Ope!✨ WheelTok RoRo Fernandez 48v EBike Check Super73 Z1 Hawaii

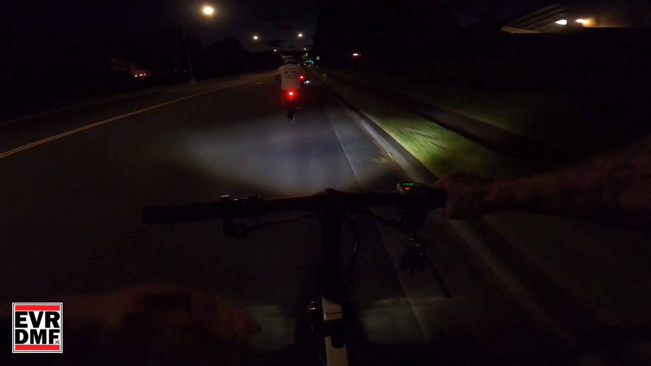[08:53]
Red light. I thought it was going to be a lot steeper than this. It's just long, huh? Ah, that's something to consider about the Milani Mocha Hill. So many red lights. Okay.
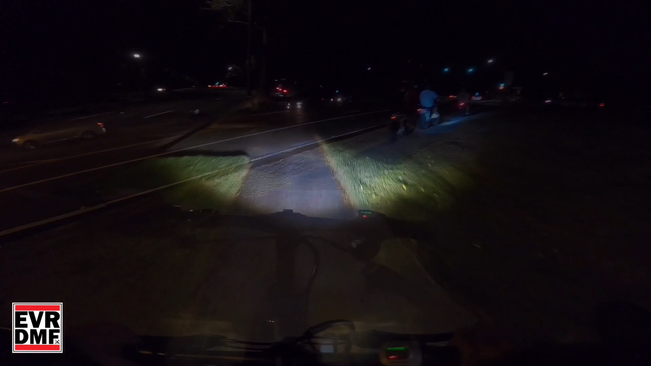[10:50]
All right, so Milan, you gotta really depend on sidewalks around here. Like, forget about trying to ride on the road. There's no space for it, and everybody drives fast. Look at that. Oh, no ways. Continue on the sidewalk. At least get something, I think, complain. Not complaining, just pointing out what I noticed. Yeah. Real tough. Now we're on the road.
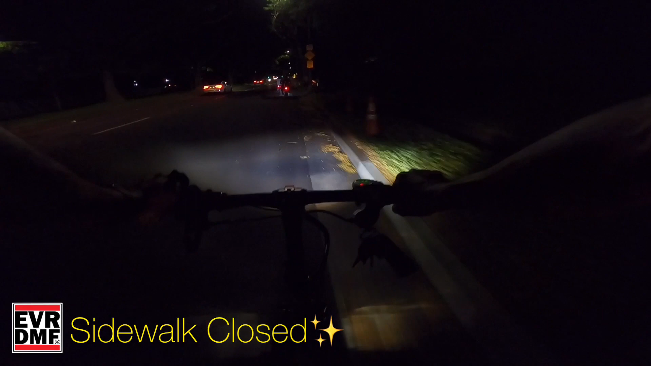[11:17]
Oh, how's it, brother? How you? Damn.
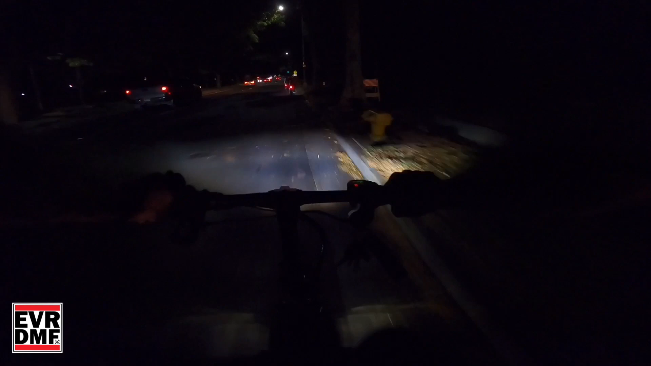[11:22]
Wish you well, my friend. All right, next up.
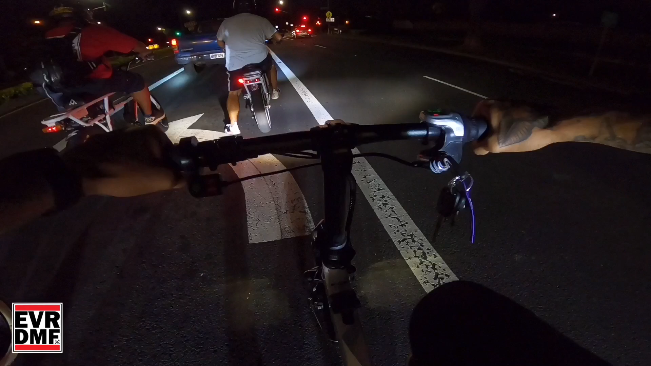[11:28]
Passing by Melania Town Center. And we're gonna bomb down Knob Hill again.
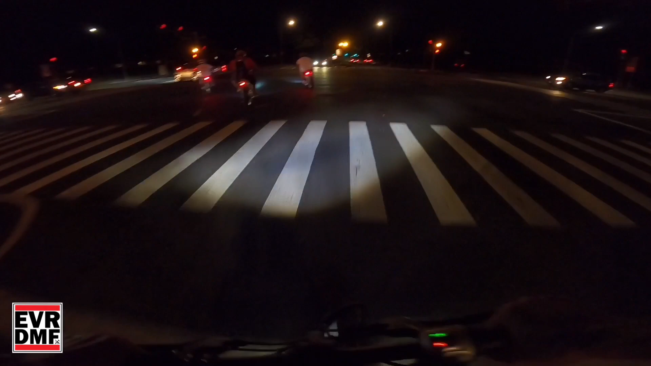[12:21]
Mark Hill Gulch, here we come. Let's get it.
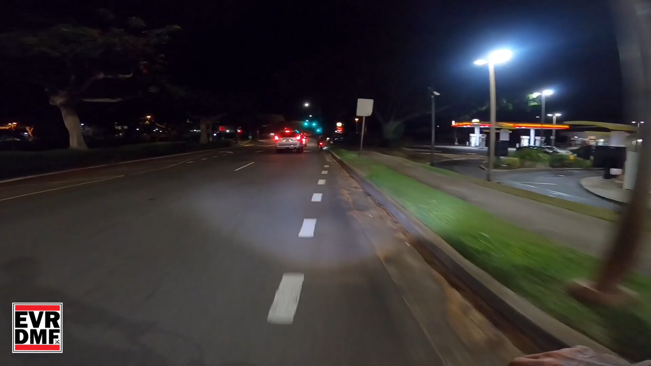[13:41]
All right. All good. Passing by, what's this? RPO Gentry Shopping Center.
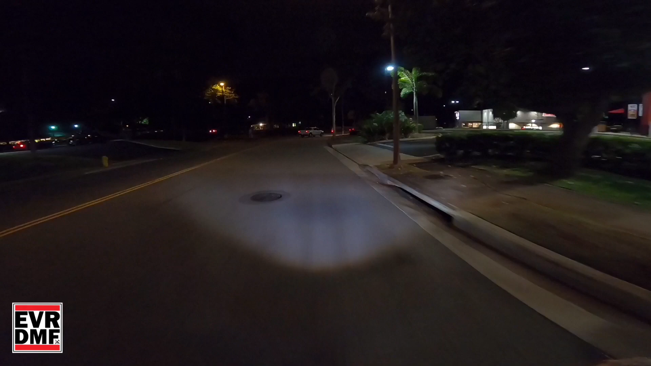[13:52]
And we're gonna hit up the hill sayo. And away we go. Jacking them up. Careful, guys. Please be careful. What am I talking about? I gotta watch myself.
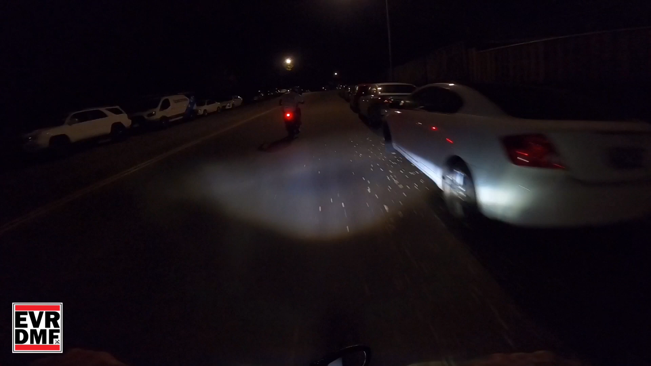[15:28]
back, and then bombing the hillside hill, suicide hill. Good time.